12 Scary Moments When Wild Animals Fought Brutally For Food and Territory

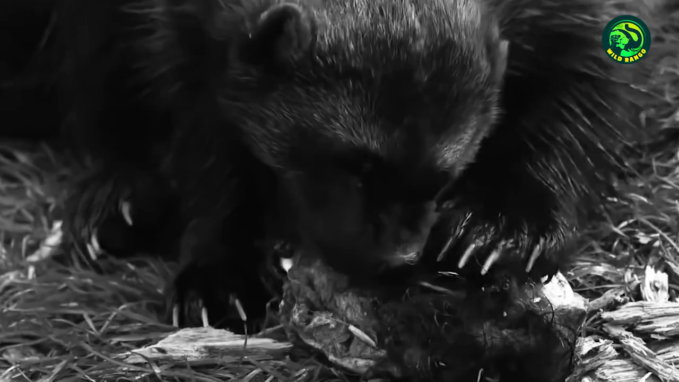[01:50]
Wolverines hate sharing their food and can be quite threatening to scavengers. This wolverine smells food and approaches it.
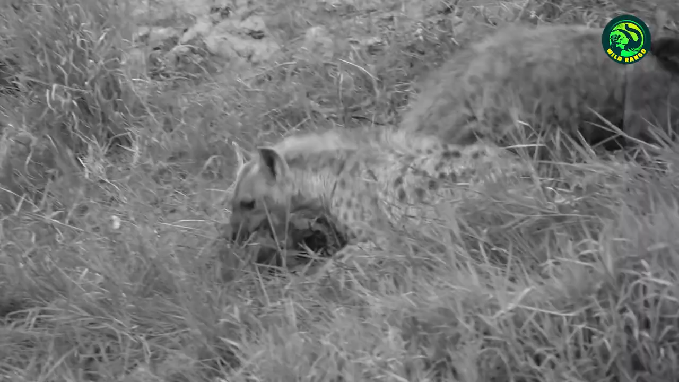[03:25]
and they drive the dogs away and claim the prized meal. These African wild dogs are in an eating frenzy. Soon, hyenas come in and spoil their mood.
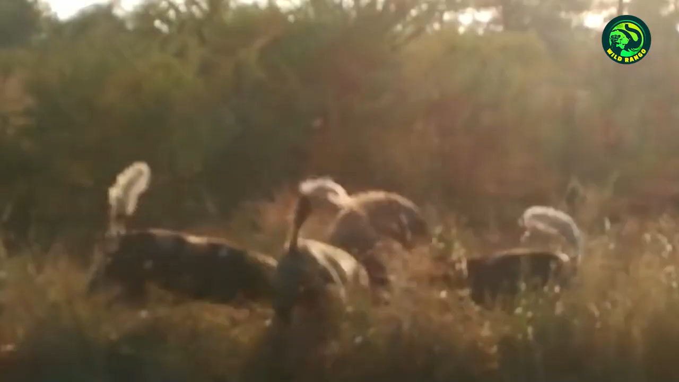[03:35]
It's a real tug-of-war between the two groups.
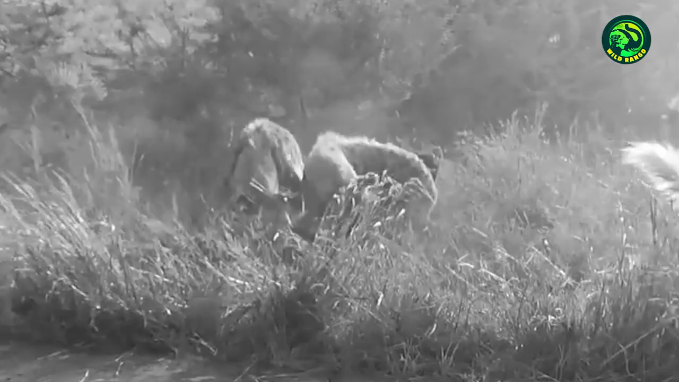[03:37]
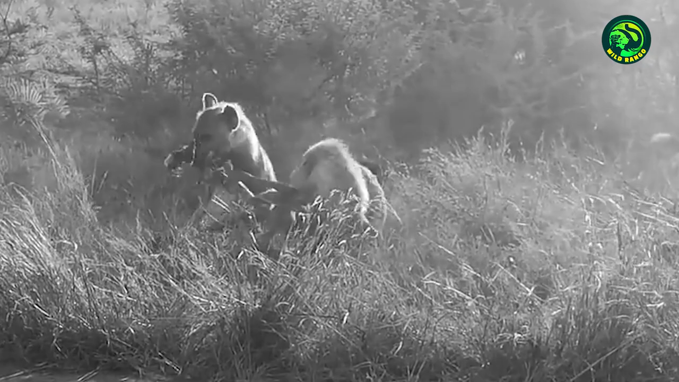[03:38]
In the end, parts of the carcass are claimed by the hyenas, while the rest are taken by the wild dogs.